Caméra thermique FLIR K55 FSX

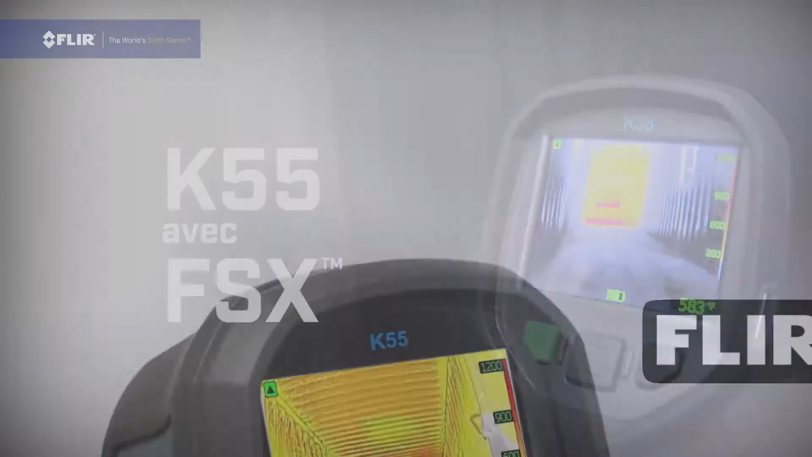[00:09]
Ces détails supplémentaires facilitent grandement l'orientation dans les environnements les plus sombres et les plus enfumés.
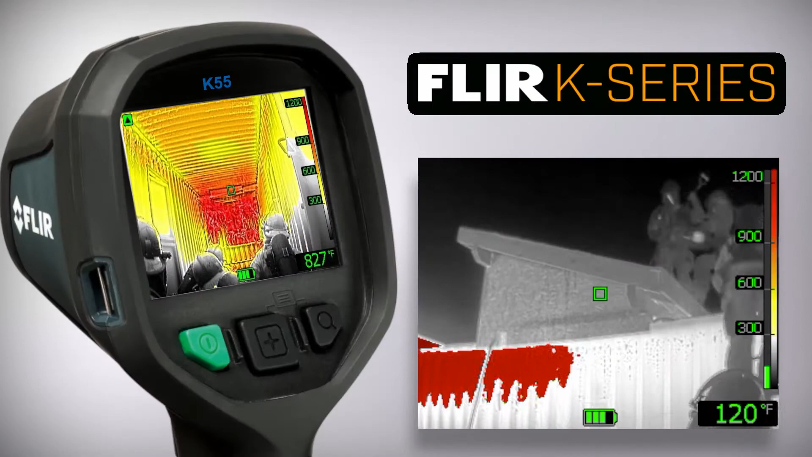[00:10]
Ils améliorent la visibilité pour lutter de manière plus stratégique contre les incendies et les points chauds.
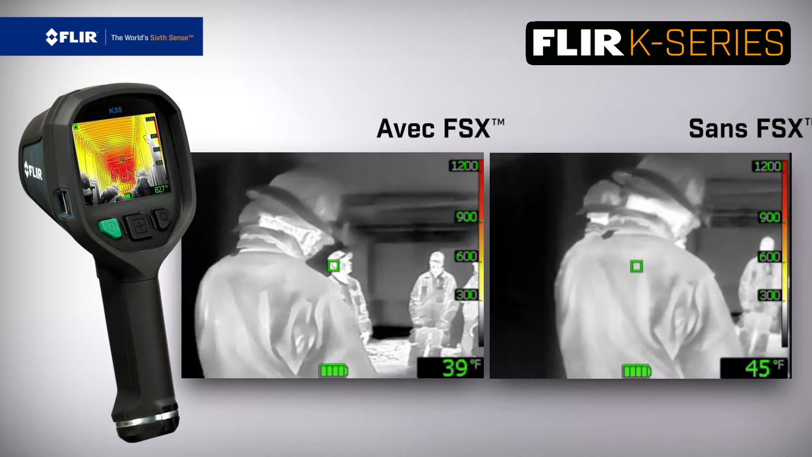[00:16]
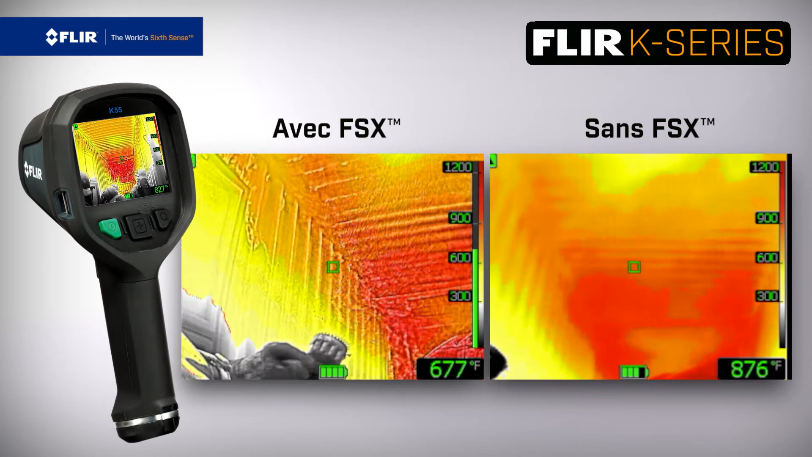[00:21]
La fonction FSX offre un traitement numérique en temps réel des images thermiques dans la caméra K55
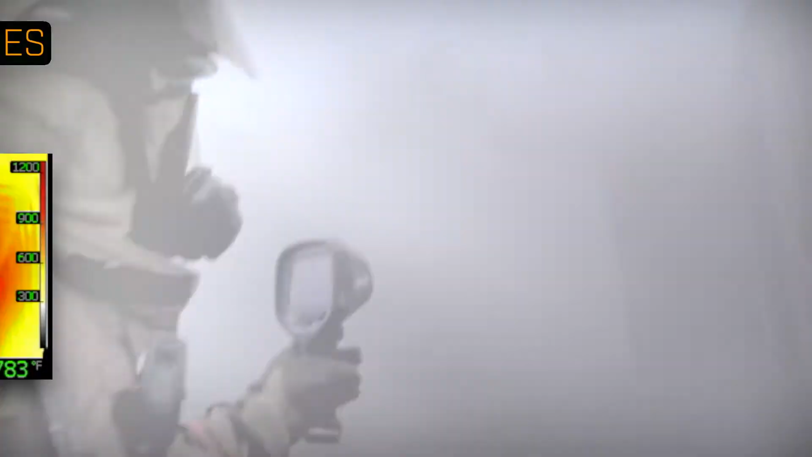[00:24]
et produit des vidéos
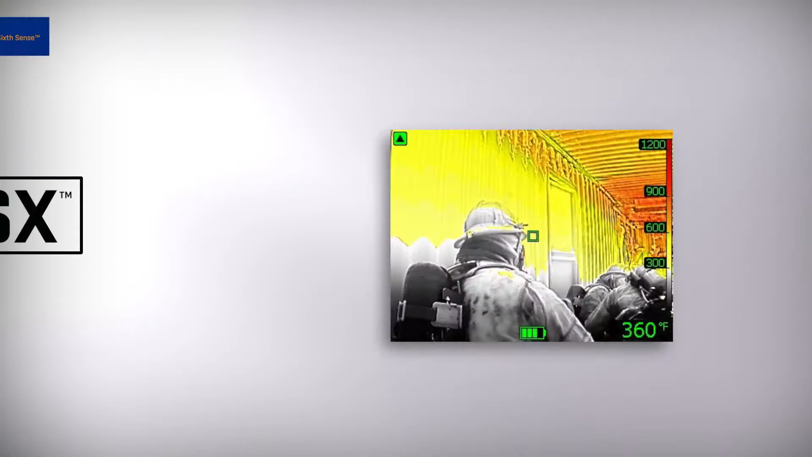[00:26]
On screen: spot 360°F
extrêmement nettes d'une définition nettement supérieure à celle des autres caméras infrarouges.
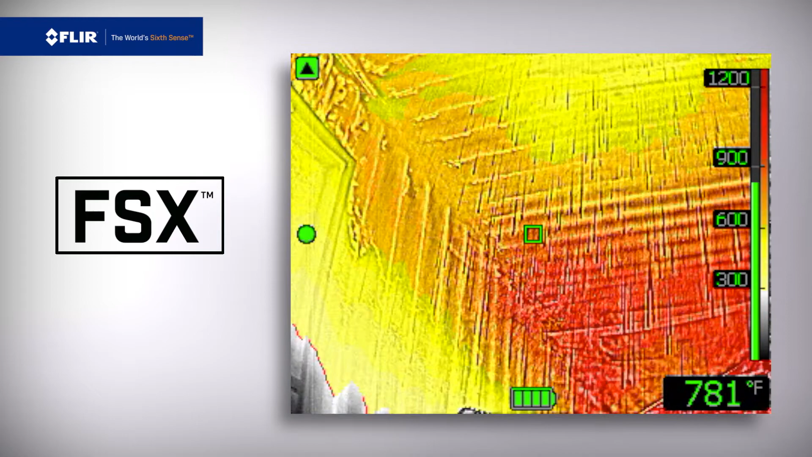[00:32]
On screen: spot 781°F
Détails structurels, bordures et autres caractéristiques clés,
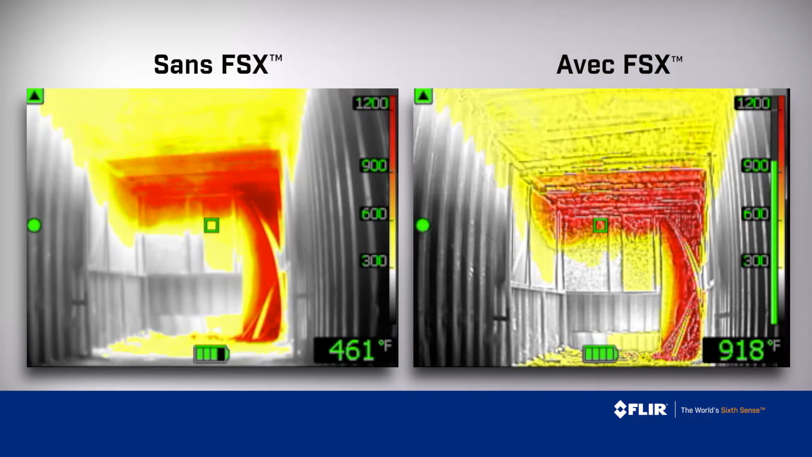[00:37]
comme celles dont votre équipe a besoin pour identifier promptement les cibles sur une image thermique et localiser plus rapidement les victimes lorsque chaque seconde compte.
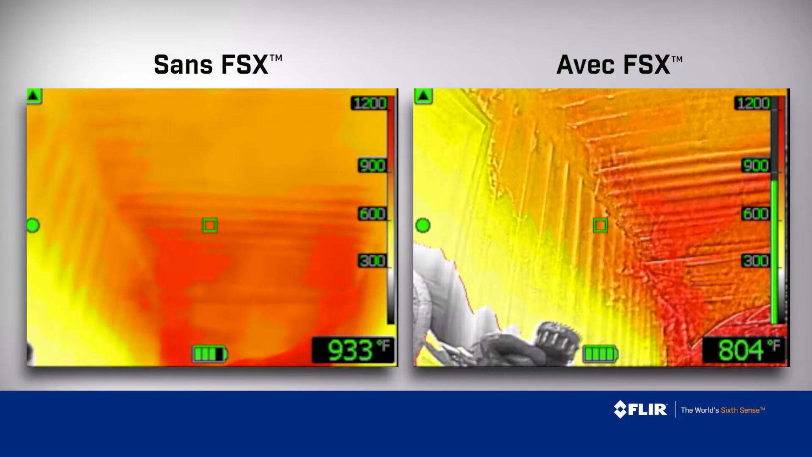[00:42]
Fonction FSX, en exclusivité sur la nouvelle K55 de FLIR.